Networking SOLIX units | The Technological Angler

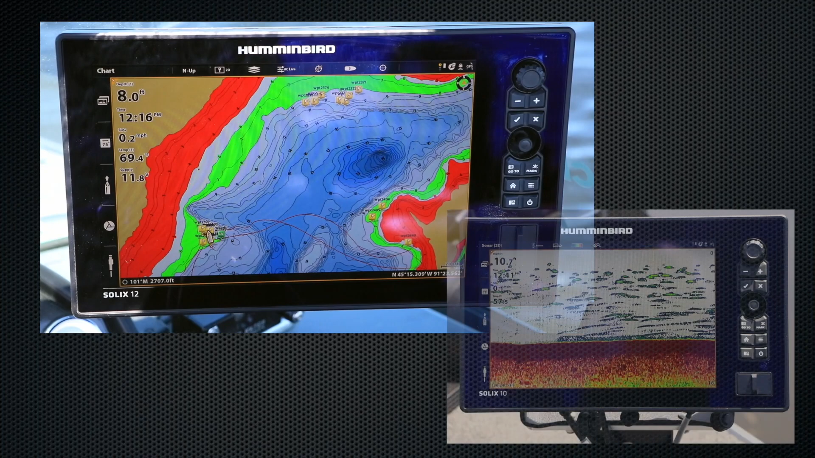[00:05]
Beyond simply giving me access to sonar,
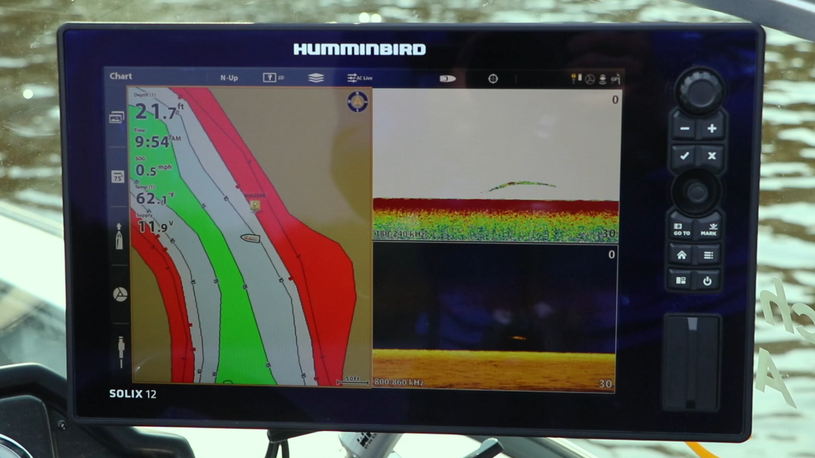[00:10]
On screen: depth 21.7 ft, water 62.1°F
imaging, and GPS information at both locations,
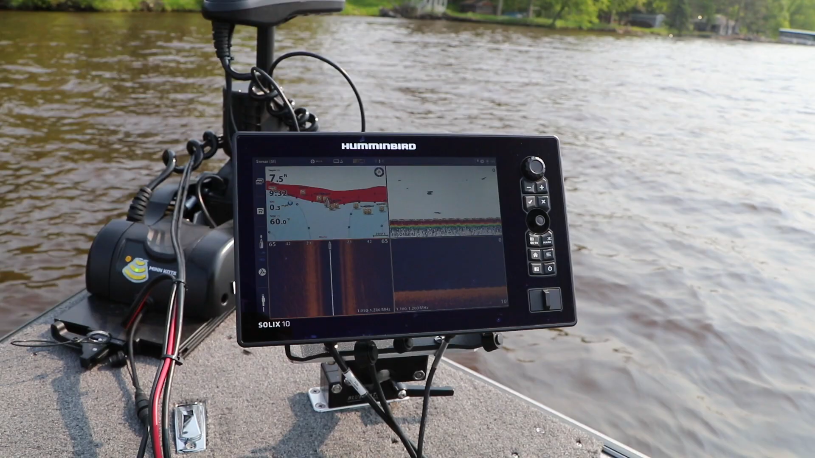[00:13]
I also enjoy all of the unique benefits that only a fully integrated fishing network can provide.
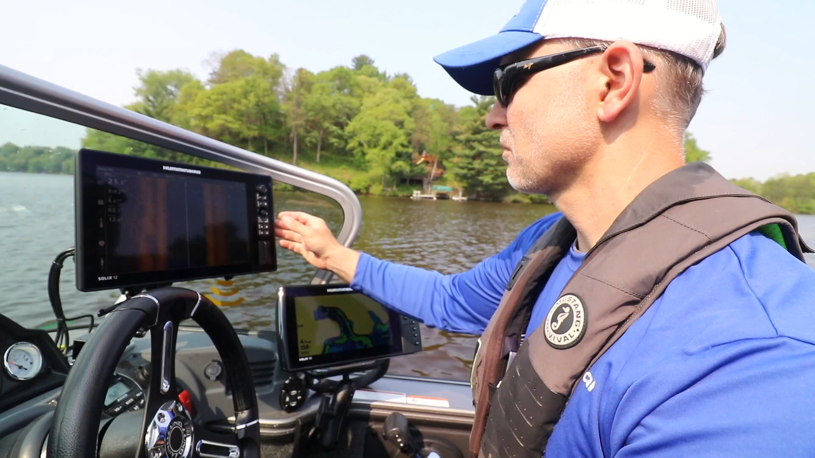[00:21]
For example, if I find promising structure with mega-side imaging at the console,
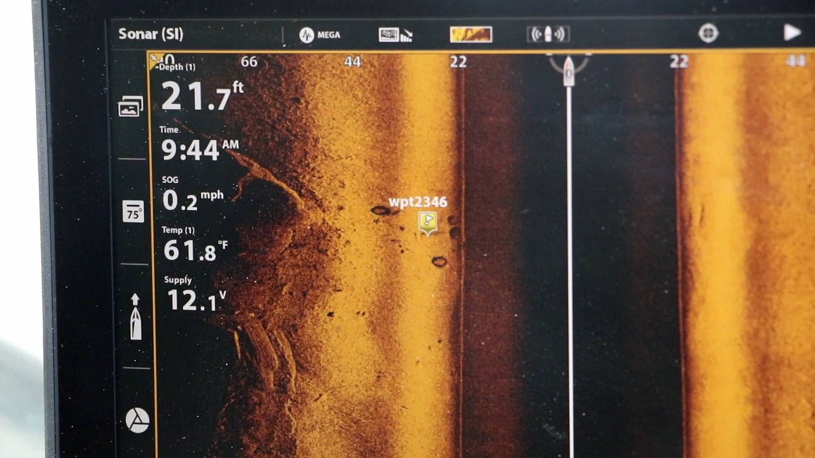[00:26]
On screen: depth 21.7 ft, water 61.8°F, speed 0.2 mph
I can drop a waypoint on that object, and that waypoint will be shared with all of the Humminbird units on my network,
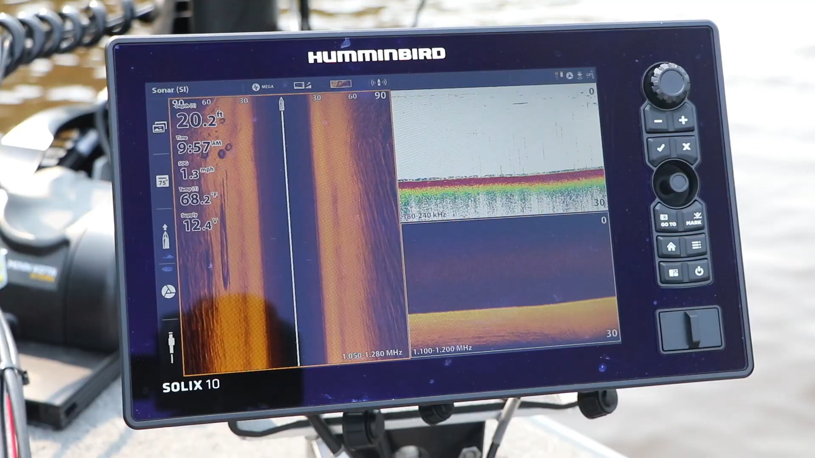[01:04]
On screen: depth 20.2 ft, speed 1.3 mph
That means that on my bow Solix unit, I can collect 2D sonar and mega-down imaging data from the connected mega-DI transducer on my Minn Kota Ulterra.
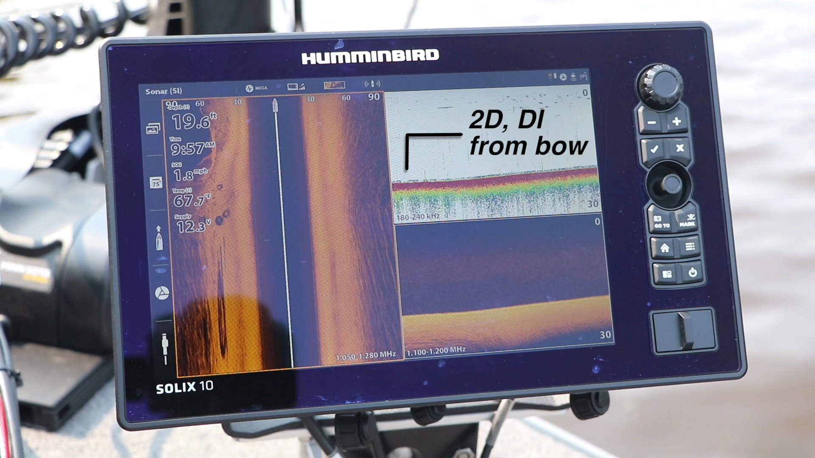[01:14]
On screen: water 67.7°F, speed 1.8 mph
And I can pull mega-side imaging data through the network from my console unit.
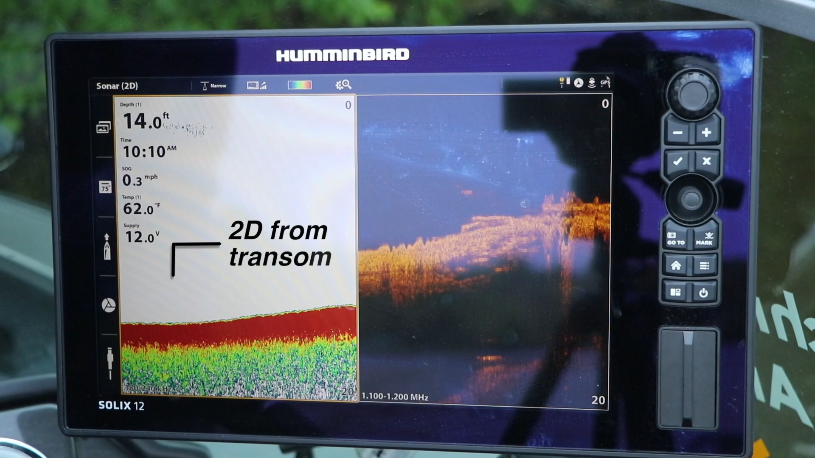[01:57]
On screen: depth 14.0 ft, water 62.0°F, speed 0.3 mph
I can draw 2D sonar data from the connected transducer on my transom and pull down imaging data from my bow unit.
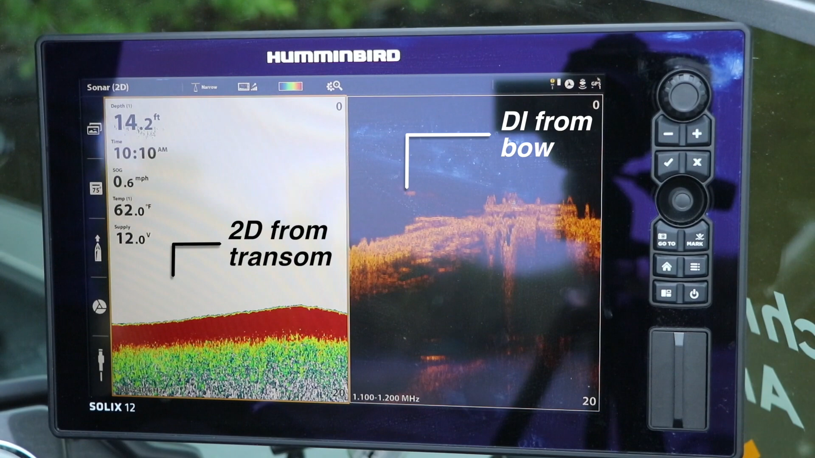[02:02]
On screen: depth 14.2 ft, water 62.0°F
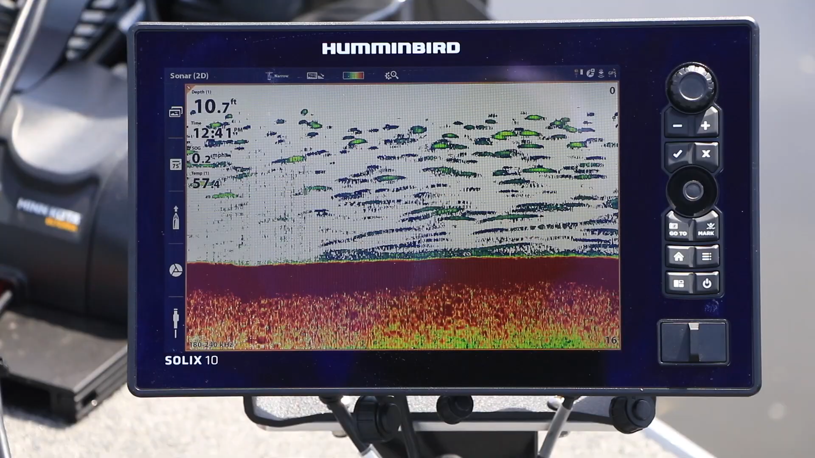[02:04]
On screen: depth 10.7 ft, speed 0.2 mph
By doing so,
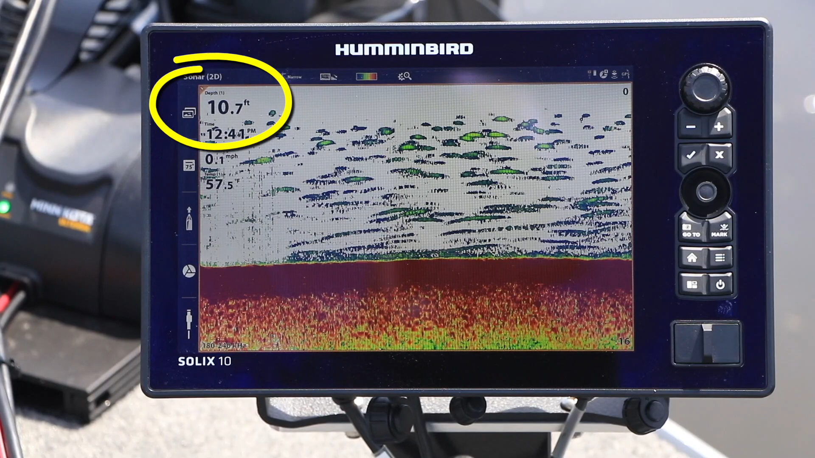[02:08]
On screen: depth 10.7 ft
it's easy for me to keep the bow of the boat in the shallow water on top of the brake and the stern of the boat in the deeper water at the base of the brake,